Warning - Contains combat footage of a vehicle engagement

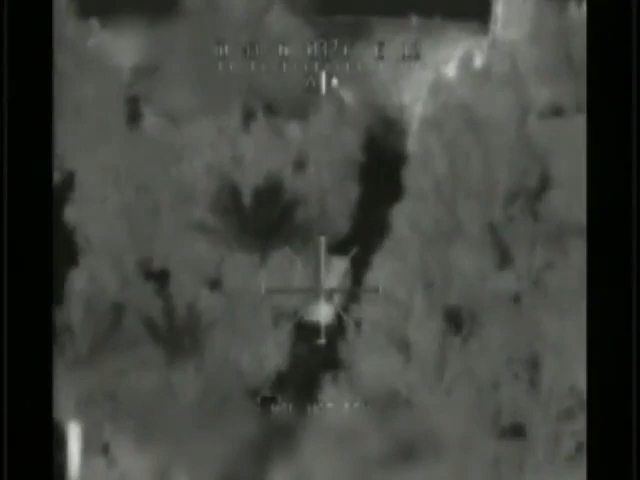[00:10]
Spare wall one, ready to go Radio Spare wall one, I'm in 0 0, enter out, 0 high Good job Spare wall one, understand ya
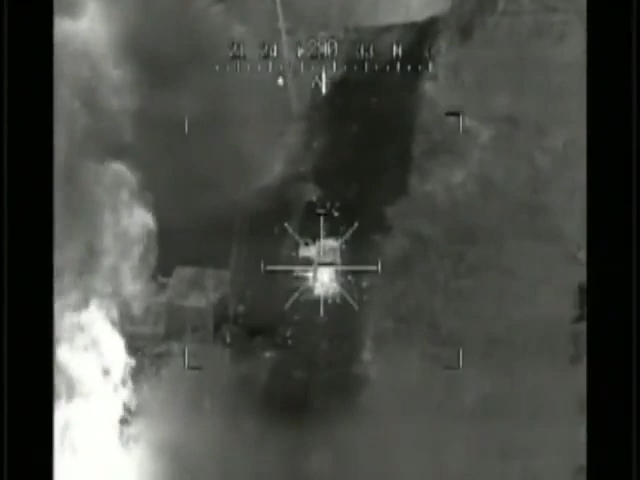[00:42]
Good, good hits. Whoa, secondaries. We got good secondaries on that one. Copy the fuel tank. Yep.
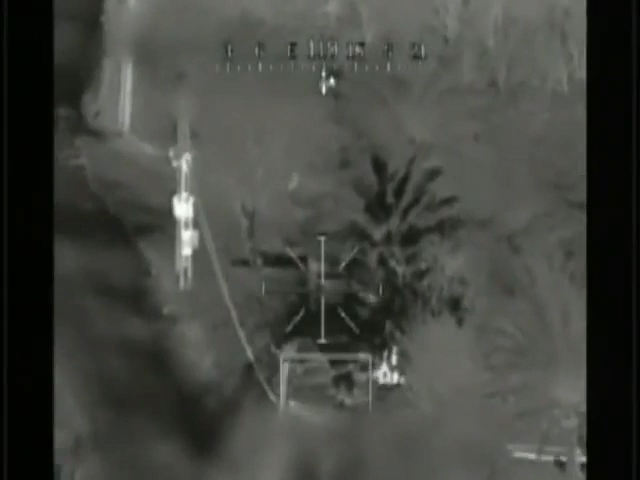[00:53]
I got good range, good limits on that zoom. I'm prepared to fire. You're cleared to fire. Fire.